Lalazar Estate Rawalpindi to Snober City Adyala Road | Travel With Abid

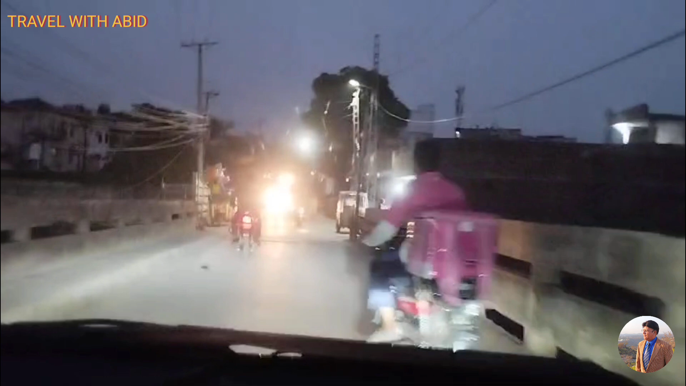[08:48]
یہاں بس صرف ایک گاڑی جو ہے وہ جا سکتی ہے دو گاڑییں نہیں جا سکتی ہیں
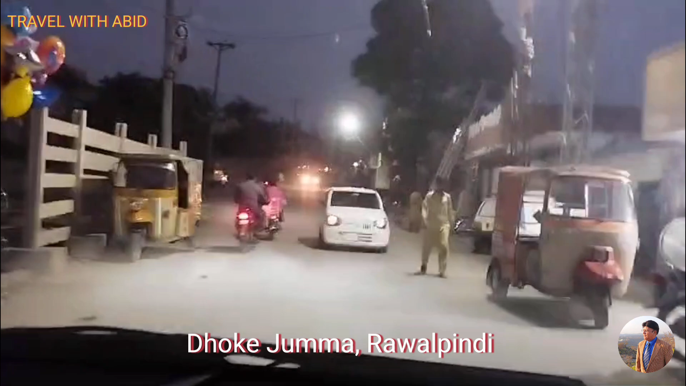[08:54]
اب ہم نے یہ پولی کراس کر لی ہے
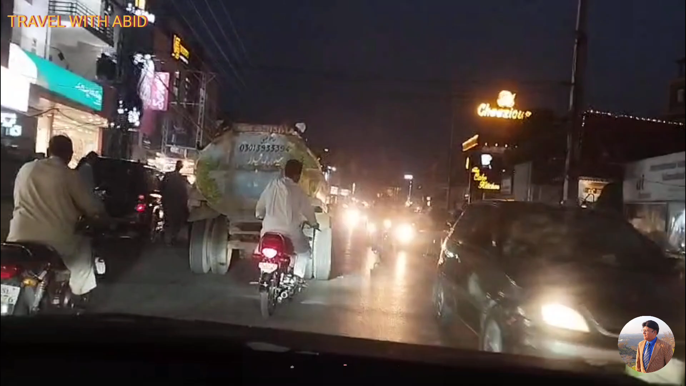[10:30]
یہاں پر آپ کو بہت تری برینڈس نظر آئیں گے جس کا نام لینا میں ضروری نہیں سمجھتا اس لیے کہ مجھے ان برینڈس نے کوئی
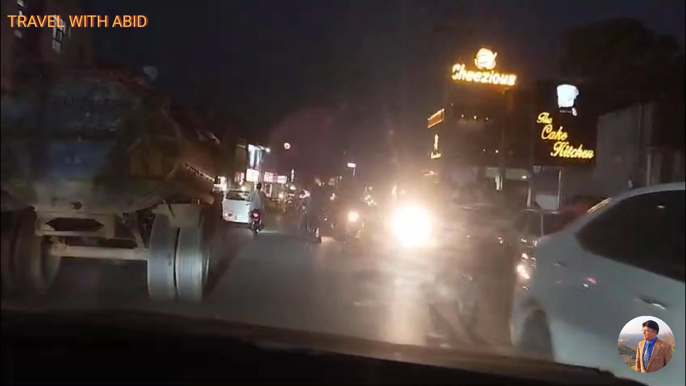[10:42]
آئر نہیں کیا کہ میں ان کے لئے میں اشتہار بنوں بس میں یہ کہہ سکتا ہوں کہ یہاں پر مصرف جو ہیں اڈیالہ روڈ پر برینڈس ہیں یہ جی ہماری اڈیالہ روڈ بہت ہی خوبصورت اور آپ کہہ سکتے ہیں کہ ہر قسم کی جیسے مارکٹ میں نے آپ کو کہا تھا کہ لالہ دار میں لیکن یہاں پر جو آپ کو چیزیں ملتی ہیں جو یہاں پر کی جو مارکٹ ہے وہ بہت زیادہ ہے اور بہت لمبا بزار ہے یہ
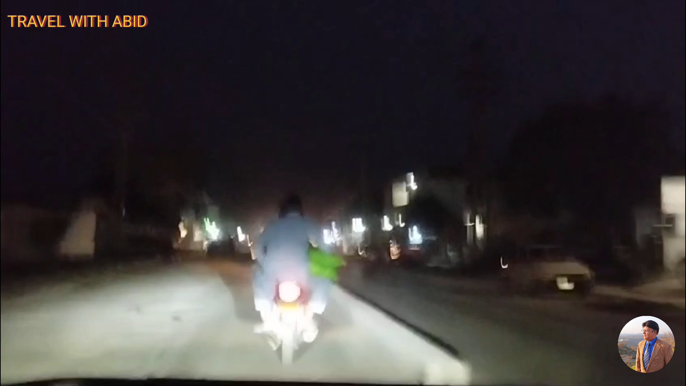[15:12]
آپ سے معذر چاہوں گا لیکن کوشش یہی ہوتی ہے کہ روڈ کا جو سنس ہے اس کو میں پوری طرح آپ کے سامنے پیش کر سکوں بہت کتر ٹرافک کی وجہ سے آپ کو کافی مشکلات پیش آتی ہیں